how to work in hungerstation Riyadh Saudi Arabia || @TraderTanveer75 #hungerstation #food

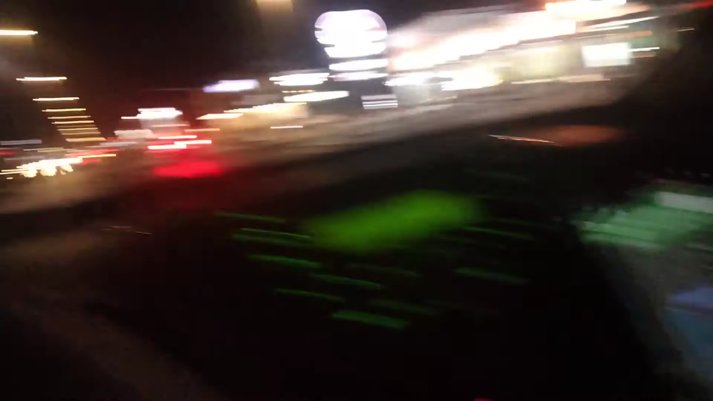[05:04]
और वहाँ से कितना किलोमीटर, 6.5 किलोमीटर दिखा रहा है यहाँ से, वहाँ जाके कस्टमर को ये ऑर्डर डिलीवर करके आना। देखते हैं कितना टाइम लगता है। 9 मिनट यहाँ पे बता रहा है। मैं इसको यहाँ से यूटर्न मारना पड़ेगा।
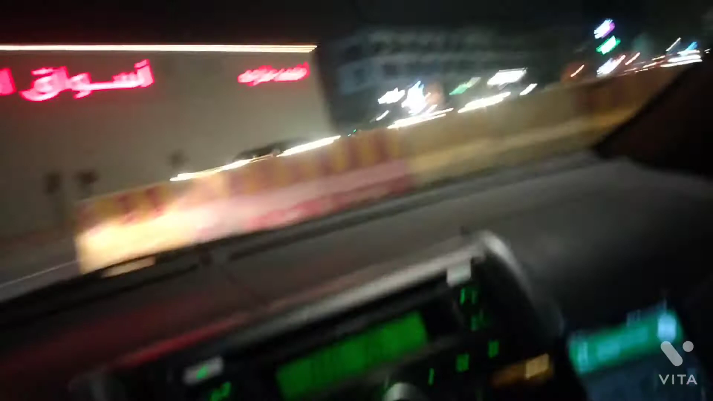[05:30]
यूटर्न है, अभी ख़राब हो रहा है रास्ता यहाँ से, तो अभी कंप्लीट नहीं हुआ है। जैसे कंप्लीट होगा फिर सारा क्लियर हो जाएगा। यहाँ पे आप देख सकते हो, यहाँ पर भी सारे रेस्टोरेंट है।
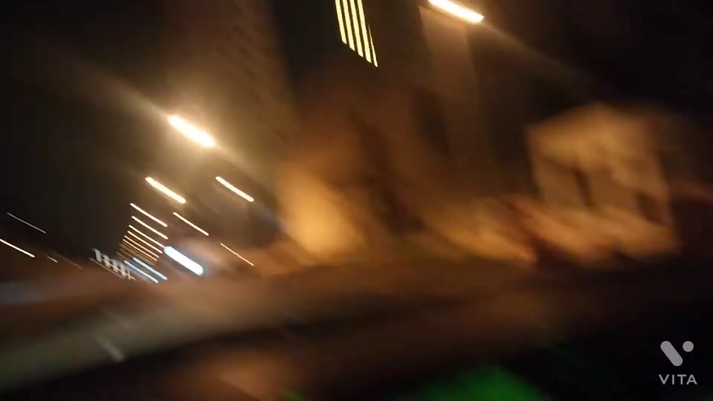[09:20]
आप देख सकते हो रास्ते, रोड का नाम जो है ये ओलैया स्ट्रीट है, इसी के ऊपर से मेट्रो भी है, और इसी के यहाँ साइड में आप देख सकते हो ये एक स्टेडियम है जहाँ पे फुटबॉल प्लेयर खेलते हैं यहाँ पे।
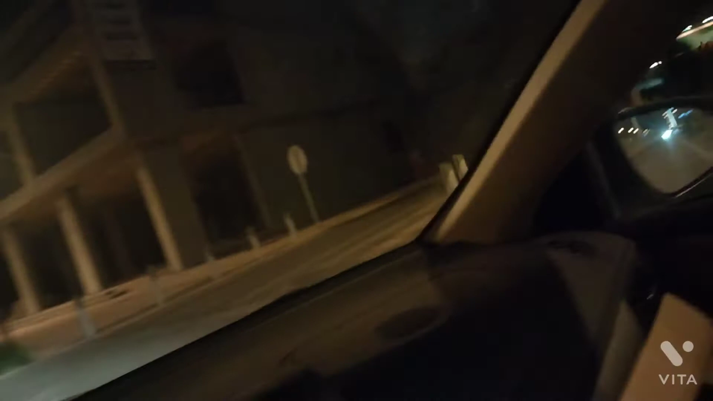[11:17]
इधर लाइट अंधेरा हो रहा है। ओ इधर तो बहुत अंधेरा है, अंधेरा ही अंधेरा है, सीधा जाओ।
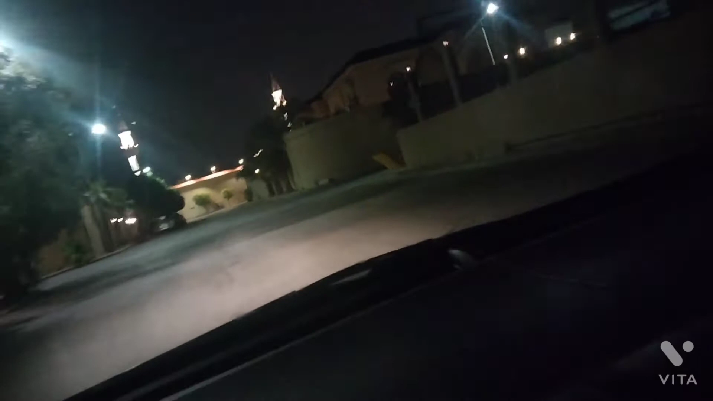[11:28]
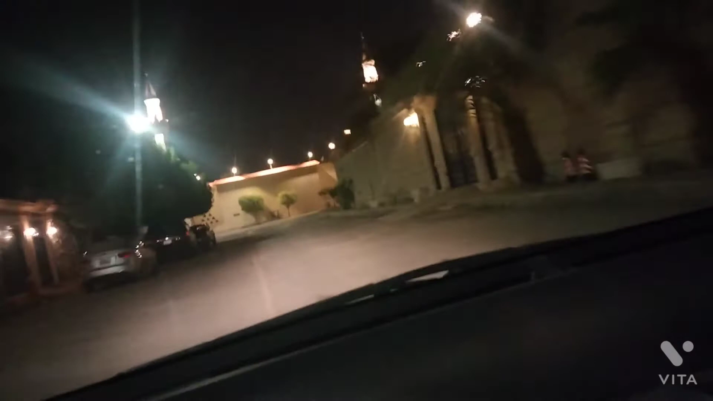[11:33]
सीधा जाके यहाँ पे बचा है, थोड़ा ही बचा है बस, ये मस्जिद है यहाँ पे, मस्जिद आप देख सकते हो।